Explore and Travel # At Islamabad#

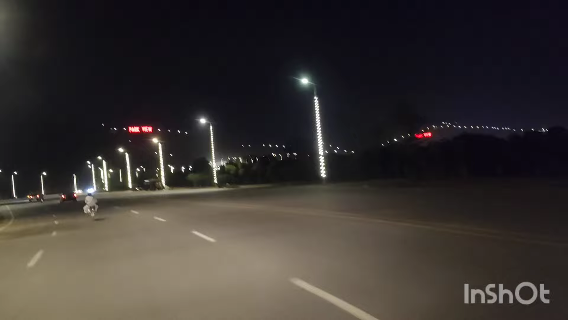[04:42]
तो अंदर चलते हैं, अभी तो ये रोड स्टार्ट है, जैसे अंदर चलते हैं देखते हैं कि क्या मंजर है, मनाजिर है।
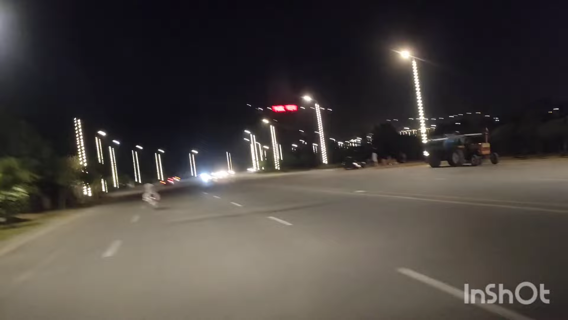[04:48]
तो फिर आपसे मिलते हैं, फिलहाल आप इन लाइट्स को हमारी तरह इंजॉय करते चलें।